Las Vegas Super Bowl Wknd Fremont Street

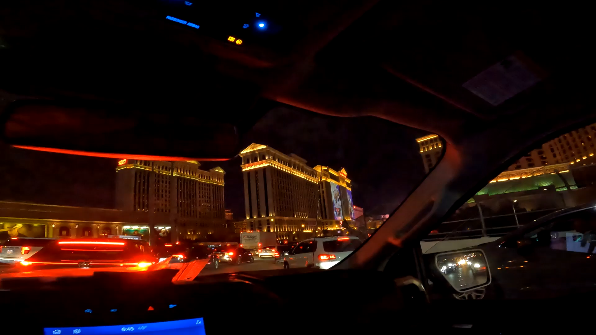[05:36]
All this traffic, you can see everybody's here for Super Bowl Sunday, and it's only Friday.
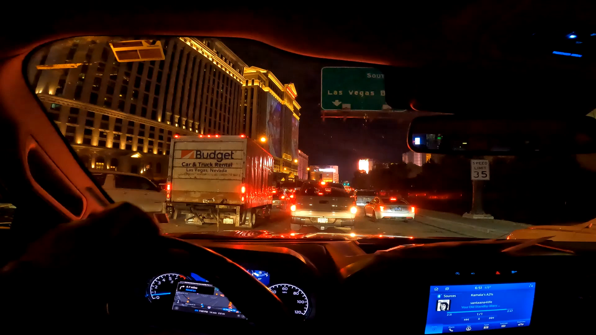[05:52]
So what the hell are you here so early for? They heard I was in town, so yeah, that's why they're here, y'all. Red Light Vegas is live tonight.
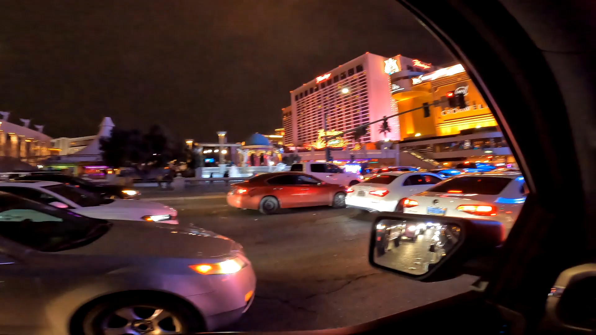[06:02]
We ain't got off. We barely got on the freeway. We ain't even made it a quarter mile yet.
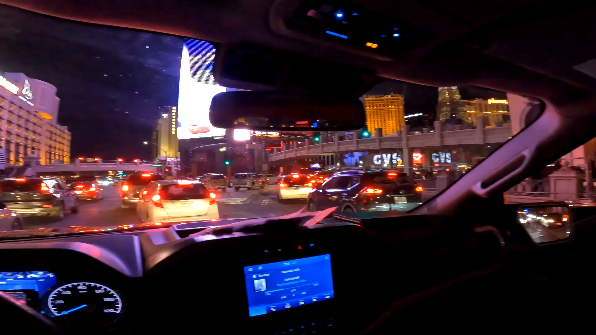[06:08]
We got here like a half a damn hour. Vegas is cracking already. Ain't she pretty sitting back there?